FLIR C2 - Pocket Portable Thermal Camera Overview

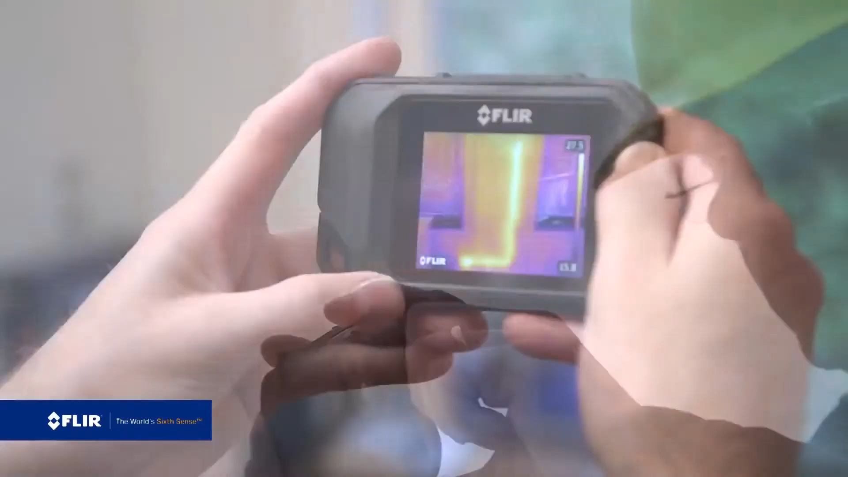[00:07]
Whether you're a contractor, energy expert, home inspector, plumber, roofer, electrician, you name it.
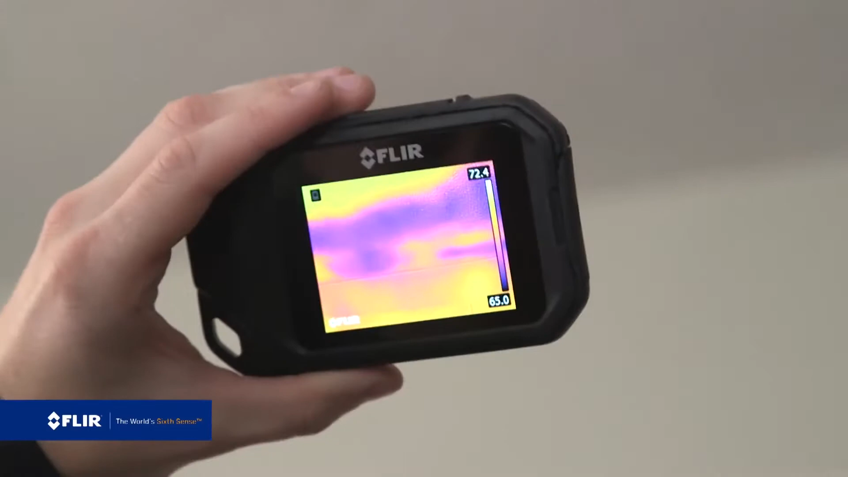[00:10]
It's the FLIR C2 and I've got it right here. The C2 is the world's first full-featured pocket portable thermal imaging camera
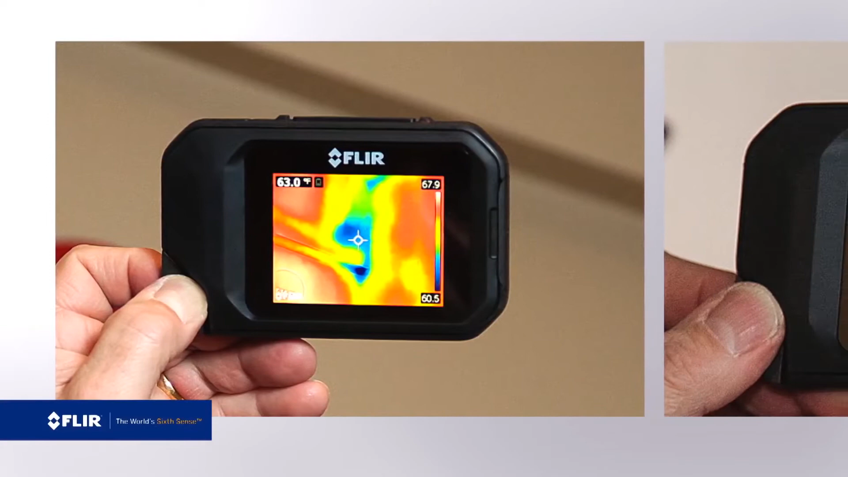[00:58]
The combination produces an excellent thermal image with plenty of detail using our exclusive
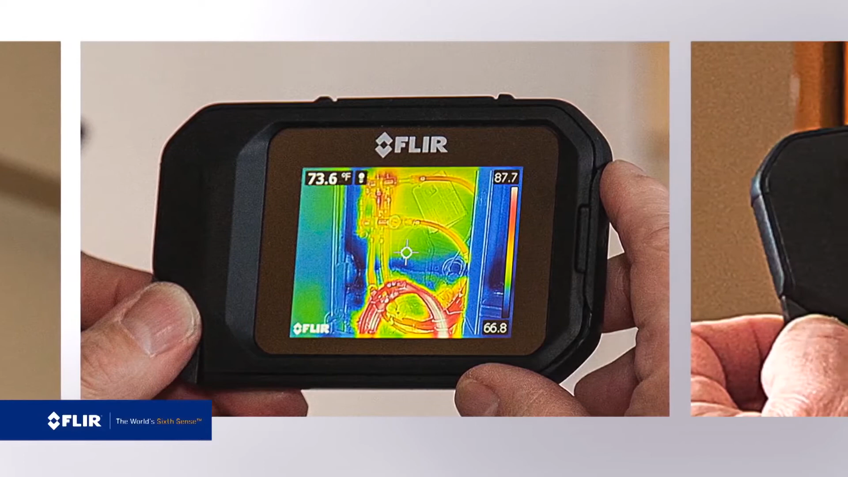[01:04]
On screen: spot 73.6°F
MSX enhancement so you know exactly what you're looking at.
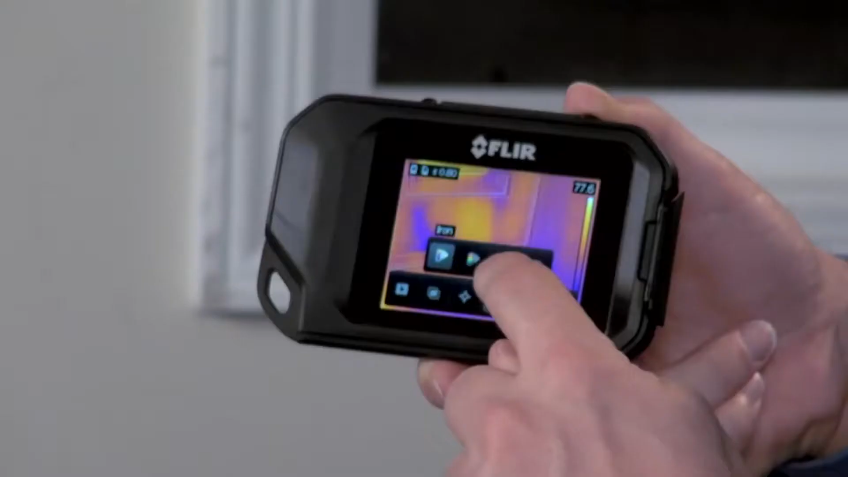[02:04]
Choose a different color palette, access parameters for emissivity settings,